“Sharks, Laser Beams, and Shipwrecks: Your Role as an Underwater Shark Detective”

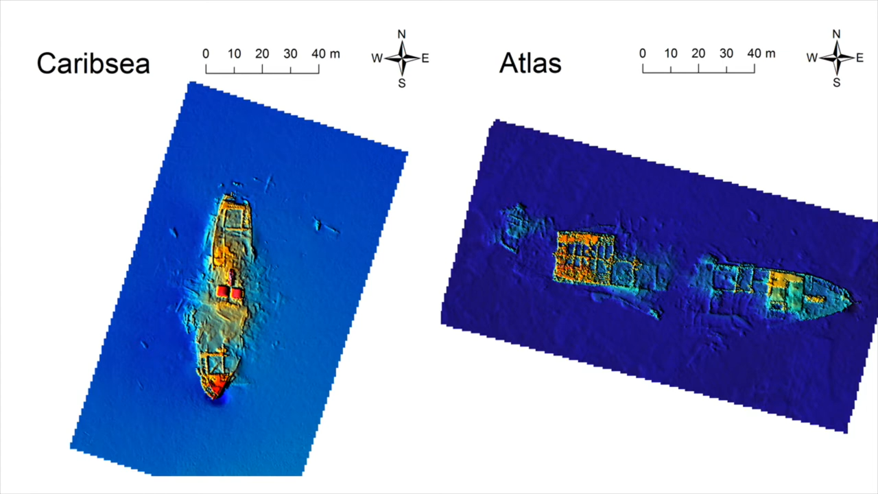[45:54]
into the water okay and so the darker colors are deeper depths the uh the